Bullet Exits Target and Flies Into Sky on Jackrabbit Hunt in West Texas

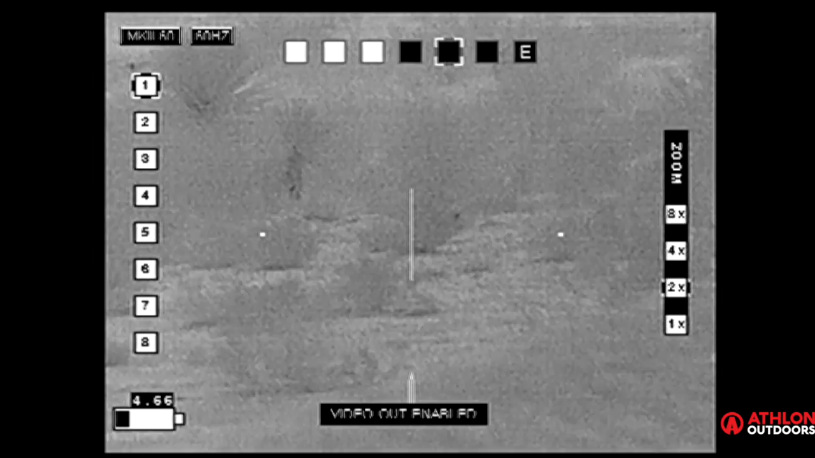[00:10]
There he is. Oh, yeah. Did you see the bullet go straight up in the air? That was awesome. There he is.
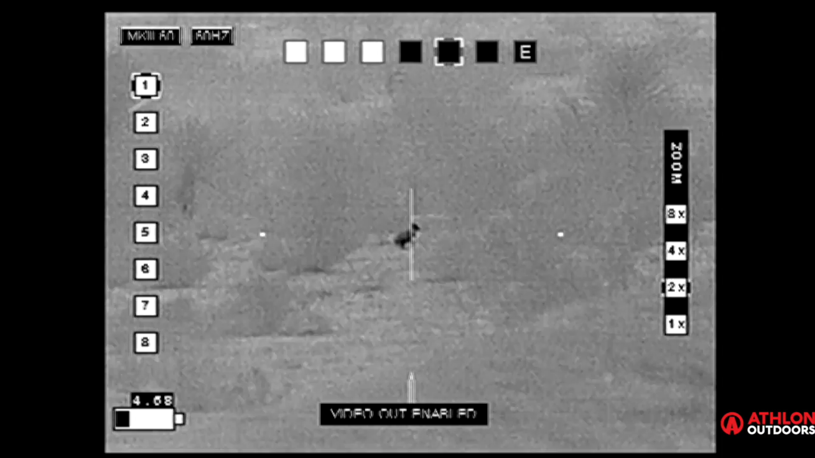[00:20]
Oh, yeah. Did you see the bullet